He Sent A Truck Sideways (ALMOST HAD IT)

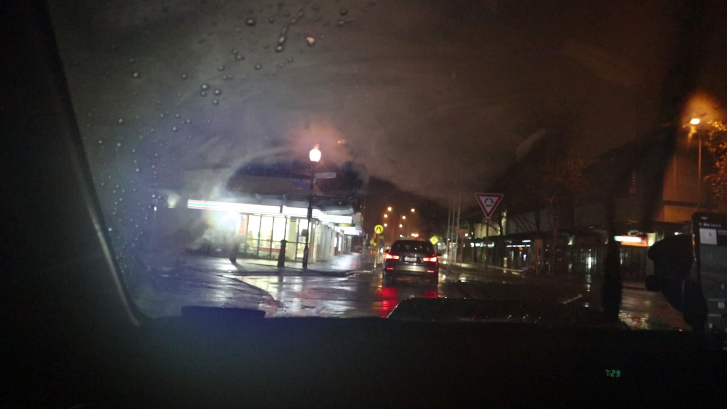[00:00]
this weather is atrocious regardless of the weather welcome back everybody to a nice lovely vlog of mine and I guess you can include
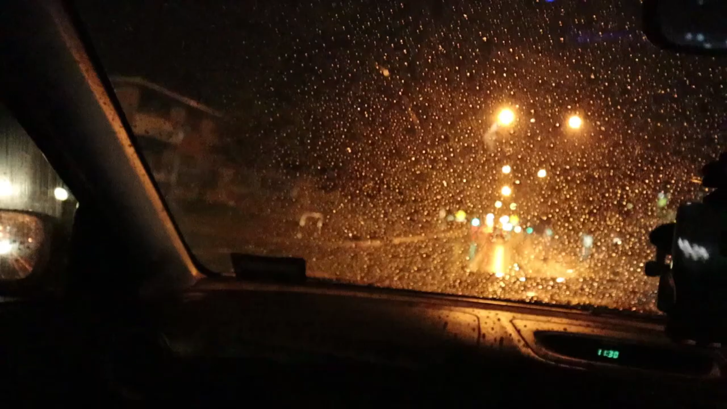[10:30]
didn't even need the wipers it's going that fast it's washed